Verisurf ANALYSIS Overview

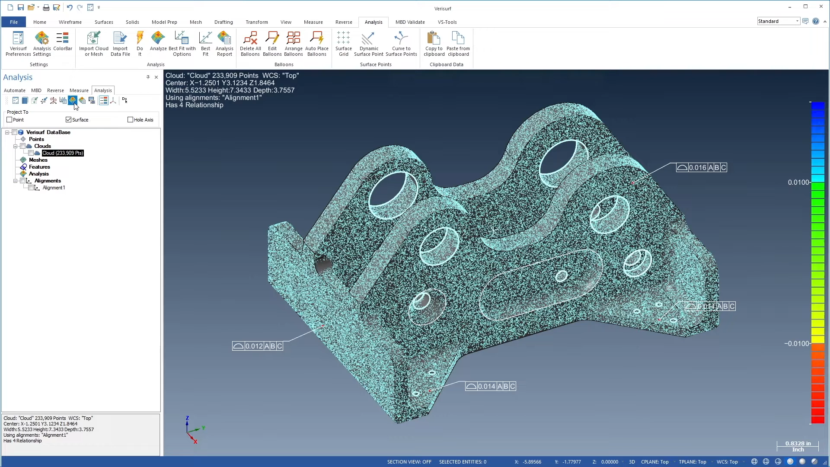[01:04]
each with a separate MBD tolerance, in a single analysis.
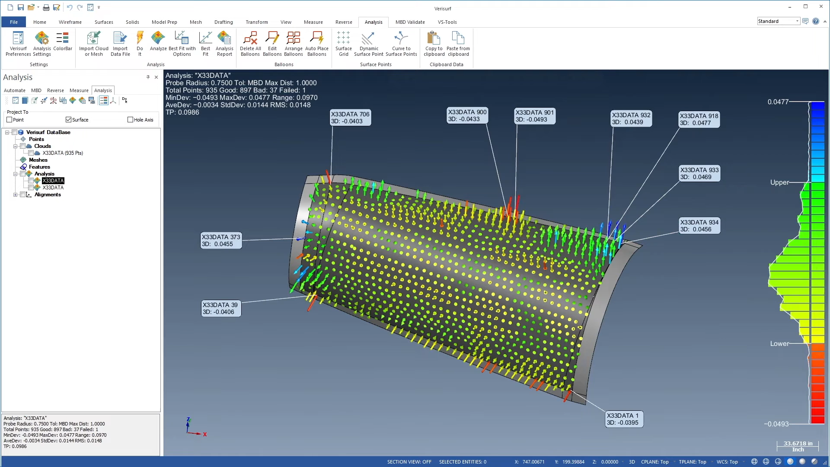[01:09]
Results are displayed using a variety of graphical representations, including balloons, whisker plots, and color maps, depending on which best suits the analysis.
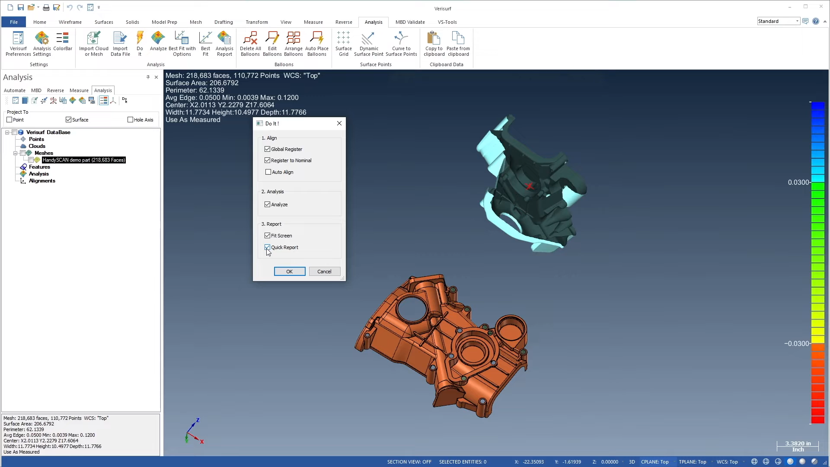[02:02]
With DOIT, you can align cloud data starting from any orientation using a Best Fit or RPS auto-align.
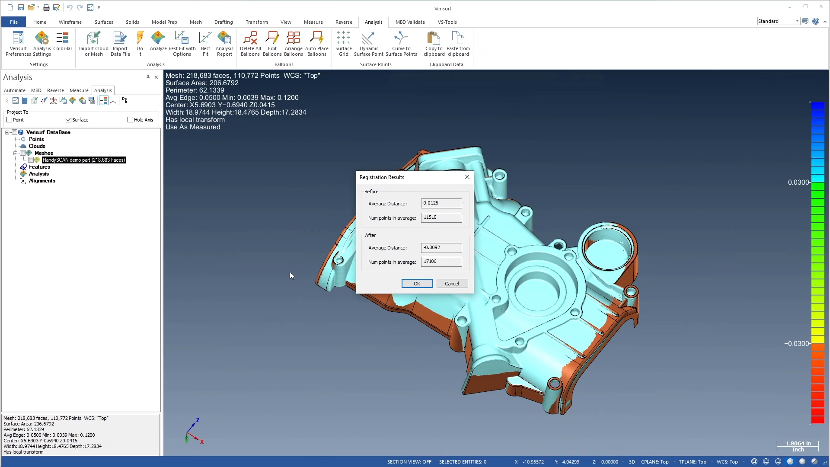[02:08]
You can analyze data using predefined relationships to various CAD feature types,
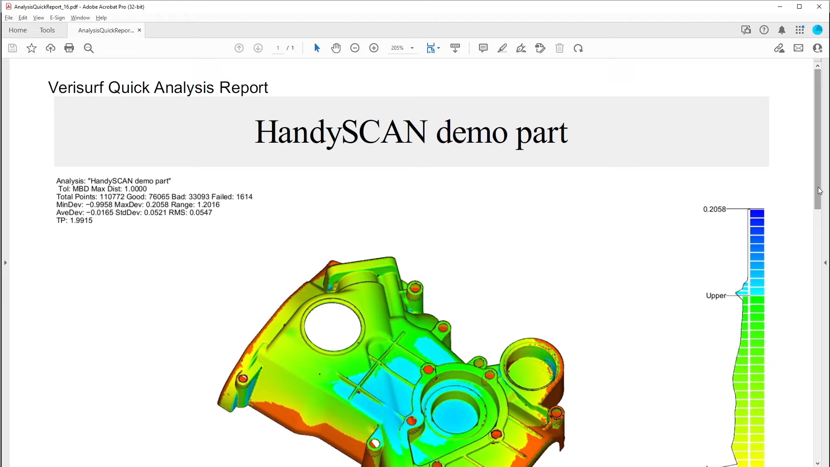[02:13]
and you can generate a report automatically, all with the click of a button.